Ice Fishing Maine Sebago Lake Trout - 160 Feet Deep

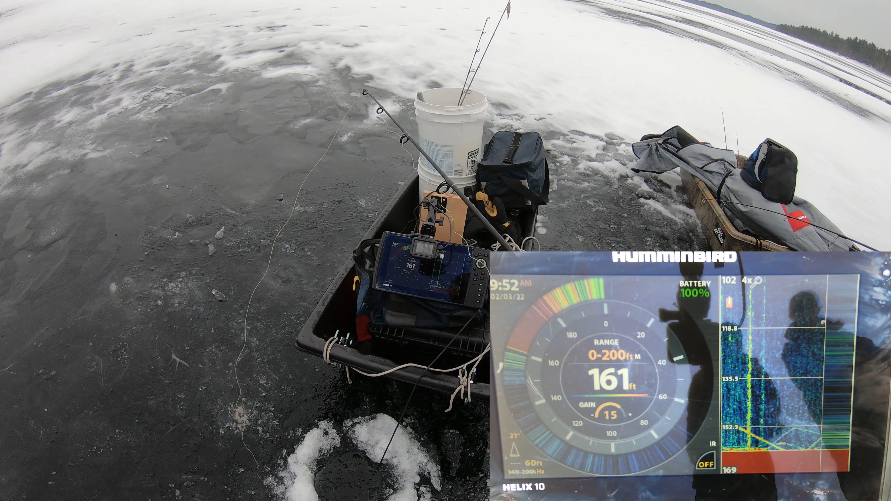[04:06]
On screen: depth 161 ft
Oh. Get him. Oh, yeah, he's on you. Yeah, he's slowing. He's going. Oh, stupid screen thing. He dropped. If you want, you can try and chase him. Oh, he's coming. Yeah, he's coming. Stop. Is he on you? Oh! Guys, I just had one. That was classic. Dead sticked. Where am I? You were.
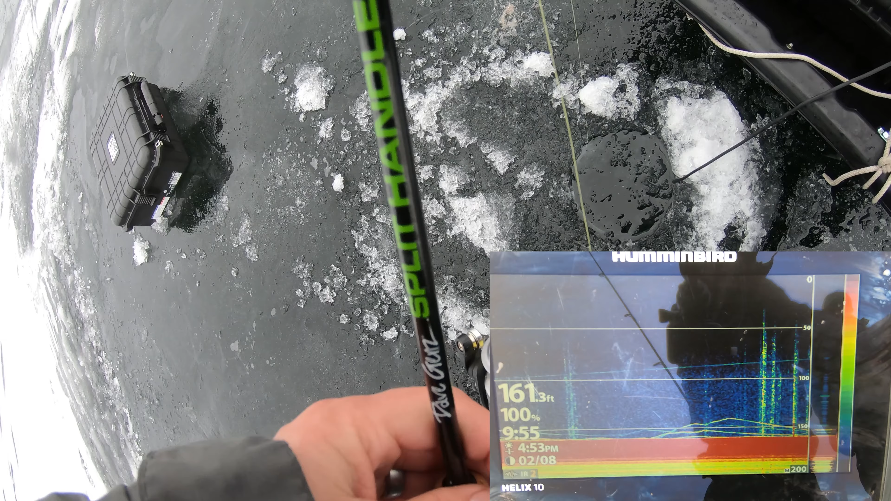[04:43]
On screen: depth 161.3 ft
I think we can barely see your mark. That's our problem. Oh, my goodness. I think there's two. Yeah, there is two.
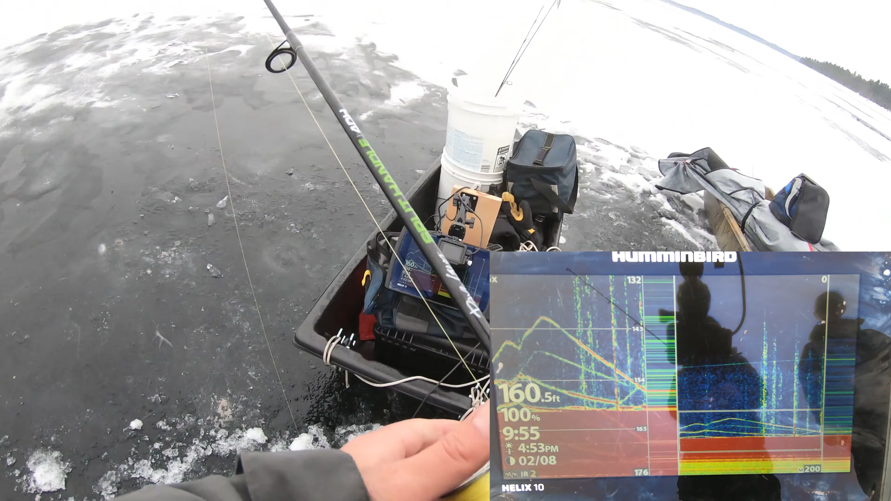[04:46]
On screen: depth 160.5 ft
As long as it doesn't freak out like it's doing right now.
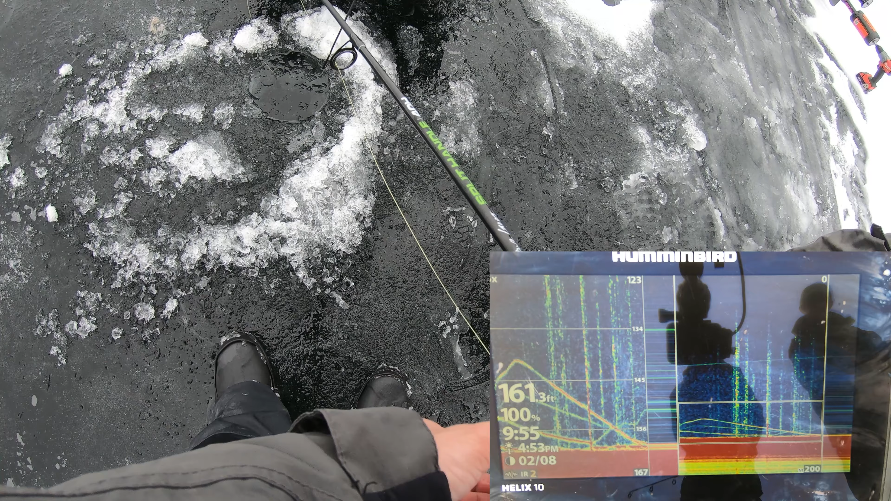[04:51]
On screen: depth 161.3 ft
Yeah. Yeah, clearly some fish down there. There's some fish activity. This is me coming up. And there's one. Oh, yeah, he's chasing. Oh, come on. He's gonna eat me. Watch. He probably is, yeah. I'll stay out of the way. Got him. Nice. Little? Really? Little. Oh my, wow. Keep going down there. Yeah.
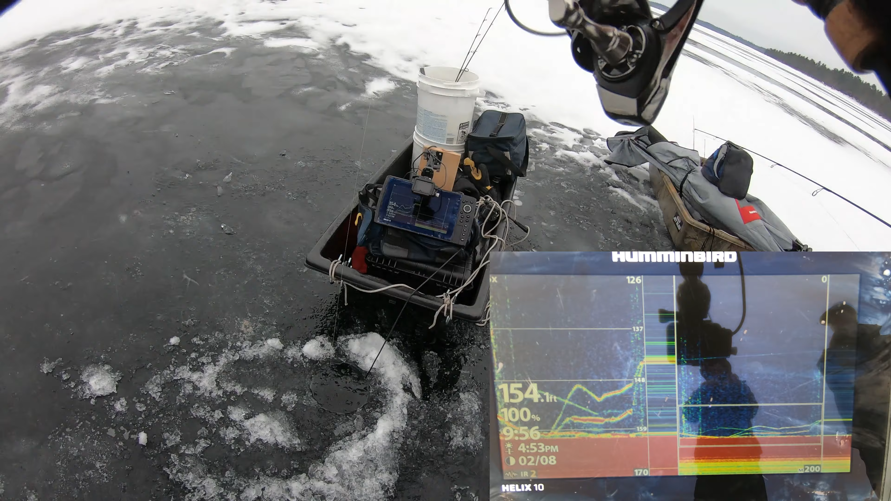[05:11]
I'll just hammer him home. Little guy. Oh yeah, he's tiny. Look at this one. Oh. Get him. Oh wait, yeah, that is. Oh, here he comes. Oh, look at this one. Look at this one. Get him! Oh, the screen's freaking out.
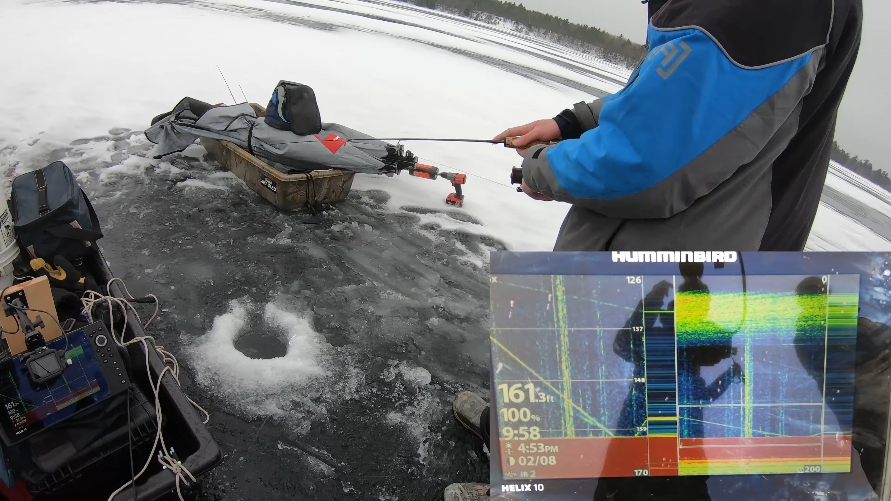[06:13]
On screen: depth 161.3 ft
Oh, chase. Get him. Come on. These fish are way more fired up. Yes. I'm wondering if I feel like I might have to charge my jig again. Oh, I should have done that before I dropped mine down. Well, I've got hit twice, dead stick. I'm going to have one come up, and I'm going to pick it up. Oh, right there, like that. Oh! Hold on. We'll just leave. Oh, yep. He's got to be still on it. Oh, no.
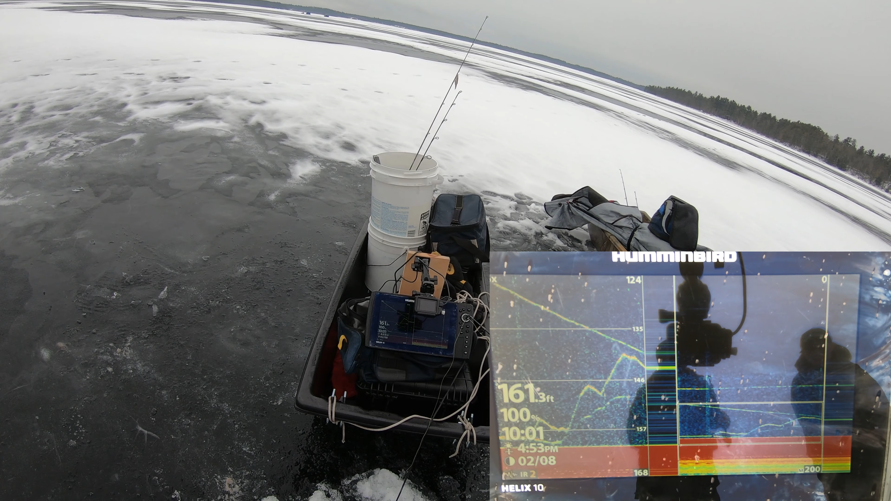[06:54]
On screen: depth 161.3 ft
He dropped off. Very well, he's... Oh, here he comes. I can't tell where he is! I'm above you. I can barely see him. I mean, I can, like, see him, but barely. He's on you. Oh, no!
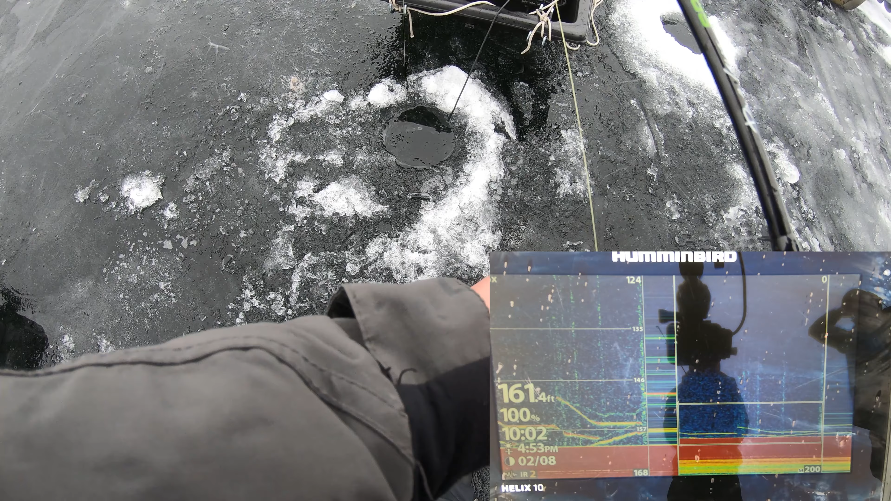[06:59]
No, I told you. I was going to say he was on me. Here he is. He slammed it. Ooh! Absolutely crushed. Oh! Missed it. Hold on, stop moving. I'm not moving. All right, I'm dead sick now. Two just came ripping up to this thing, like... Okay, all right, I know where I am now. I'm trying to get that bottom one without getting thumped. Oh, I think he just bit it because my line just went slack. Did it? Yeah.
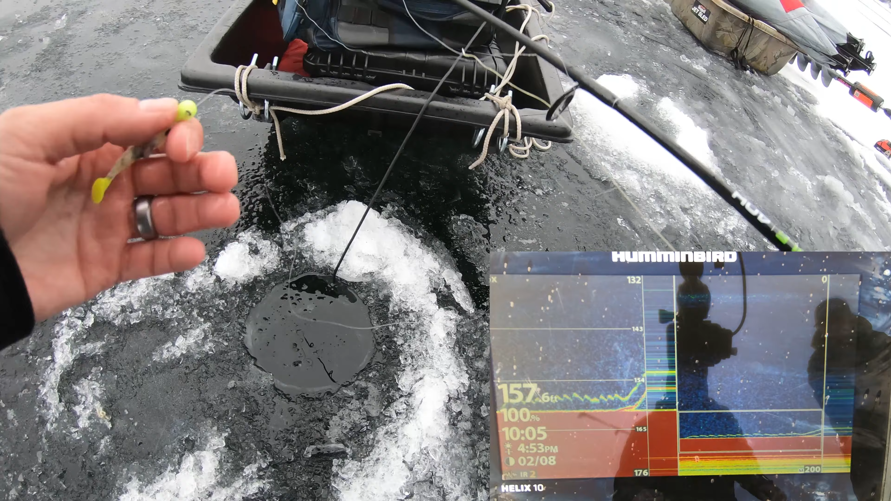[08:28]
Yeah, here we go. Get him. You vapor trailing. Oh, he missed it. Oh, here he comes again. He's not liking something about yours, but kind of wants something. I think it's too big. Or I don't know what's going on. So just so you guys know, that's all fish.
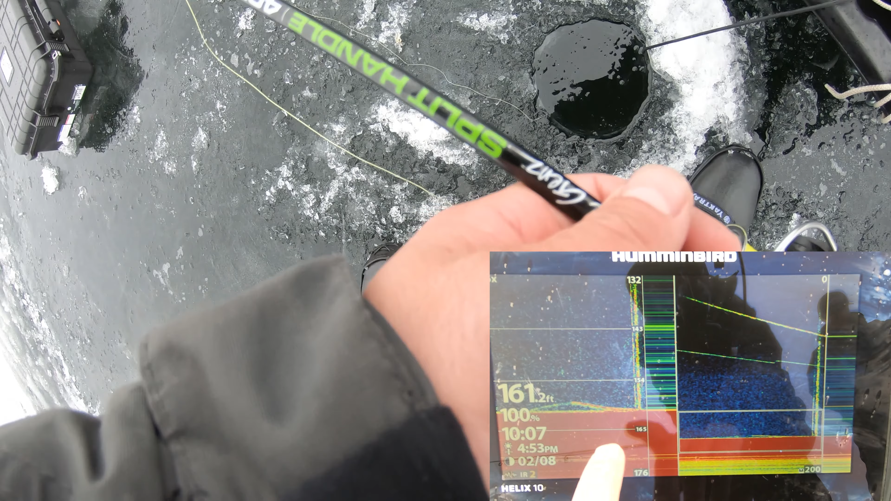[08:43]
On screen: depth 161.2 ft
And that's me, and that's Ryan. Oh, he's chasing you. He dropped. Yeah, that's fish. He dropped. Oh, yeah. Oh. Nice. Yep. Oh. All right, there's still two down there. He'll probably, honestly, I wouldn't be surprised if he ate it again.
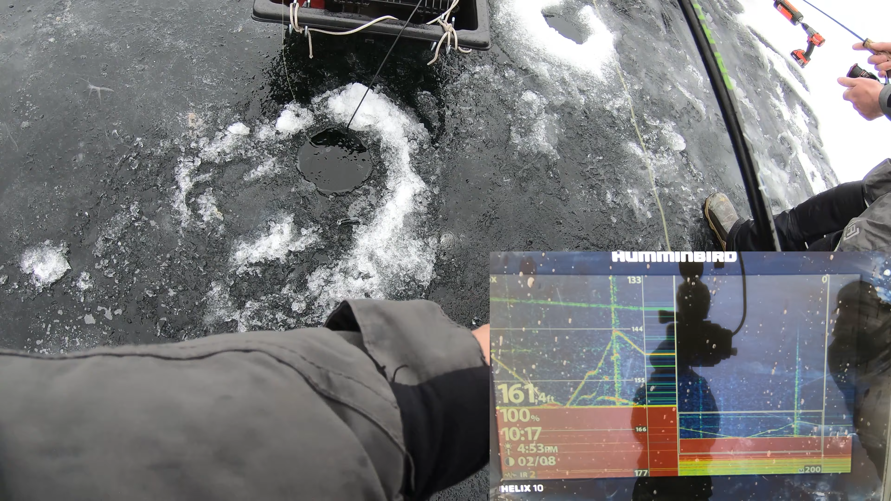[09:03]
Well, yeah, my drag pulled. I should not pull on a hook set. Here we go. It's a better mark. Oh, there's one below him, too. Double chase, come on. Keep going. Holy crap, dude. Oh, he slammed it, slacklined it. Nice. Ryan's on, guys. Oh, there's three or four down there. Look at those head chicks.